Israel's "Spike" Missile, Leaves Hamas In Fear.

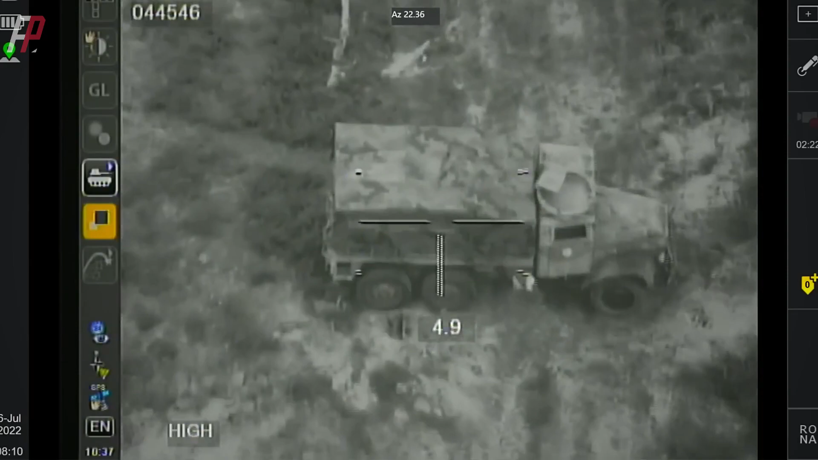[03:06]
with a maximum detection range of 3,000 meters.
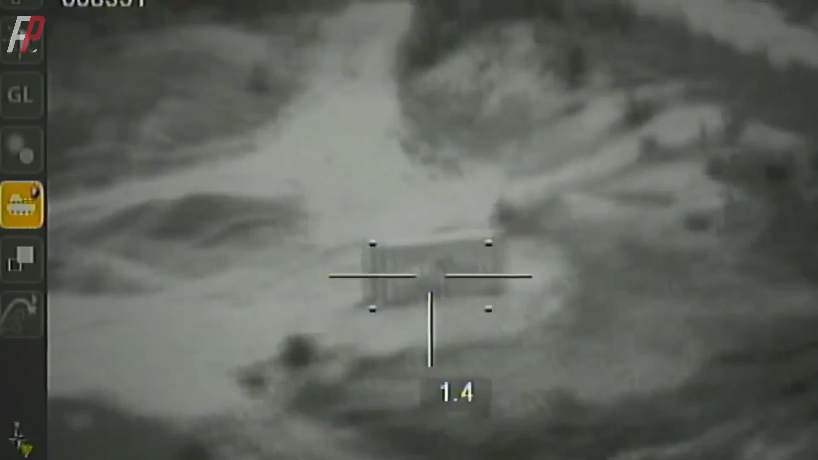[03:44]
Since it uses fiber-optic transmission, the signal does not spread outward, making it highly resistant to electromagnetic interference.
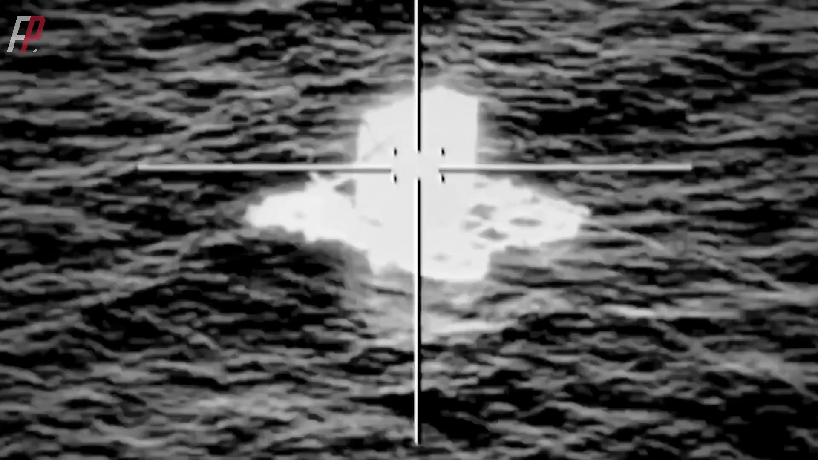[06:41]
During its flight towards the target, the Spike missile provides real-time video imagery from its seeker head to the operator, allowing them to change or abort the mission.